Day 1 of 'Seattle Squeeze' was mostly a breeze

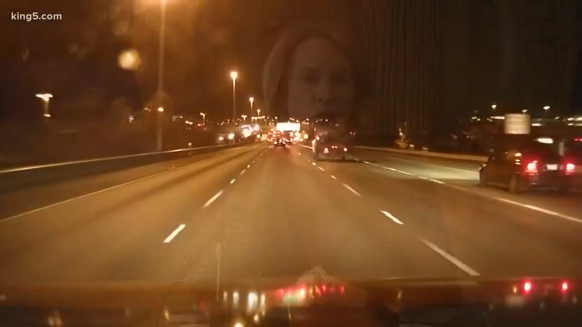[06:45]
So live as we fly past the Northgate Way exit here, just no traffic in our way. And that's what we've seen for the past couple of hours that we've been going north and south on I-5. So the message from SDOT, the message from the city of Seattle, the mayor,